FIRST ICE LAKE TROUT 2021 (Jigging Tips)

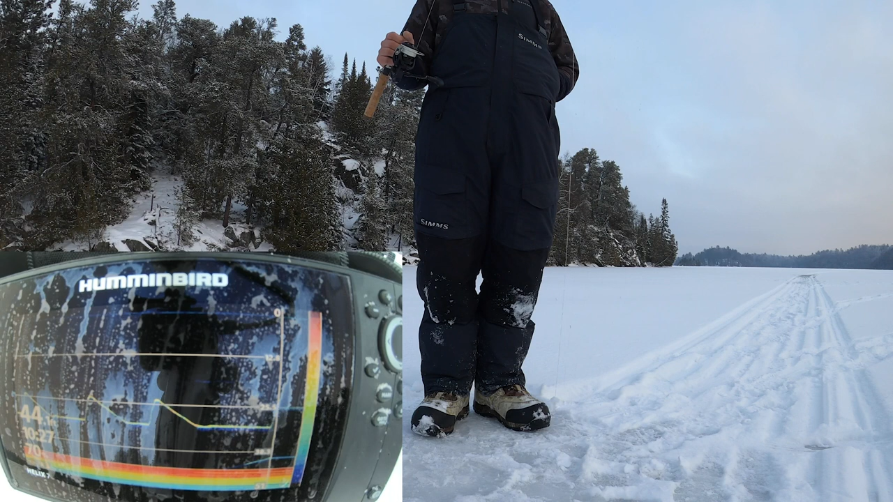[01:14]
There. Here's one. You got one going? Yeah, he came screaming up. He's still coming. Oh, come on. Came from the bottom up to 22 and then went back down. Oh, you think he would have committed? Yeah, that was. Here he is again. Ooh, spooky. There he is.
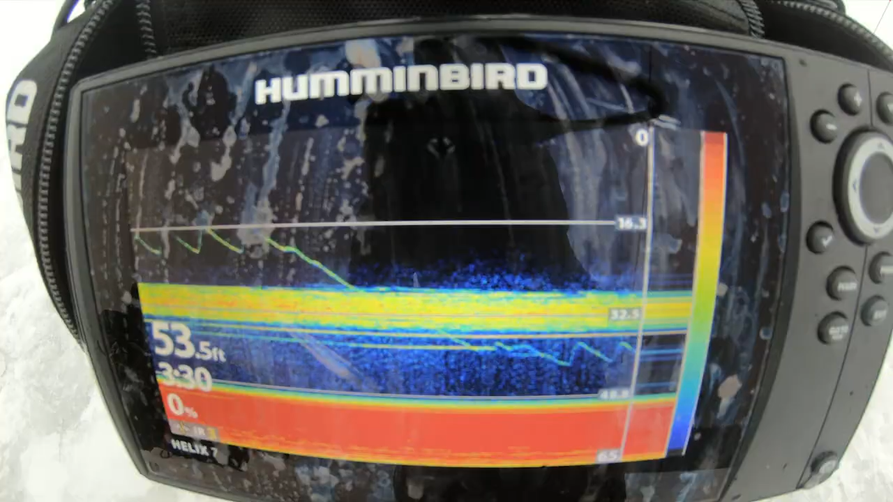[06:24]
On screen: depth 53.5 ft
So you guys can see all this bait fish here. I was jigging above it for quite a while, and I'm gonna try jigging below it.
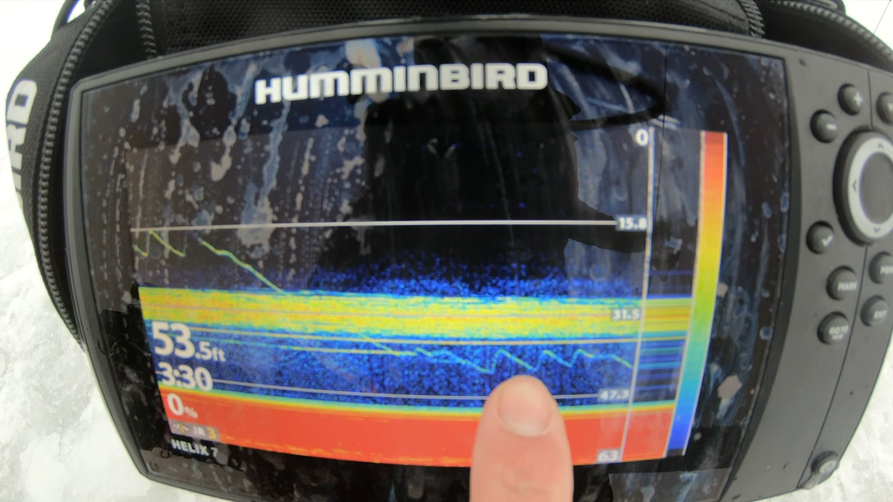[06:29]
On screen: depth 53.5 ft
A lot of the marks did come off the bottom this morning. So try jigging up high, try jigging down low. Eventually this school bait's gonna move through, and generally that's when your trout are gonna come through and actually push this bait out of here,
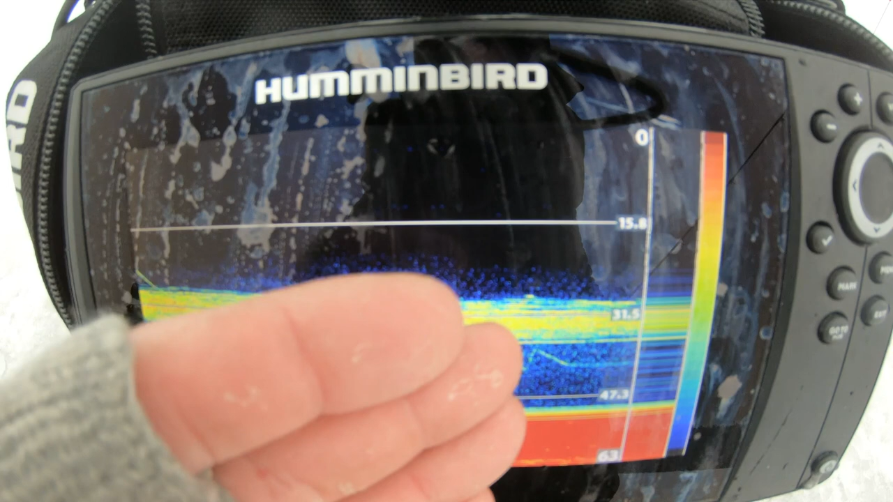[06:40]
and then your jig is left in their face and they eat it. Here we go, our bait just cleared out. Now we got a trout coming up on the screen.
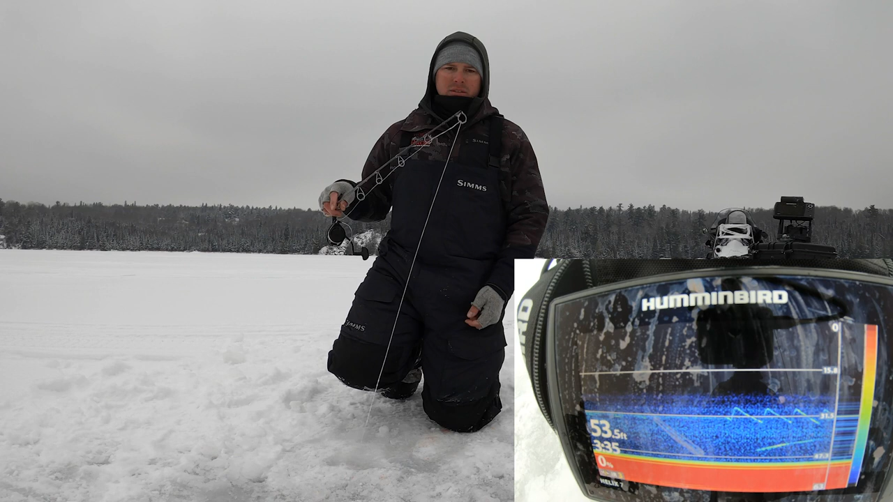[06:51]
All right, he's right on. Shut the bait fish. Now it's all the bait again. Oh my gosh, where is he? There he is.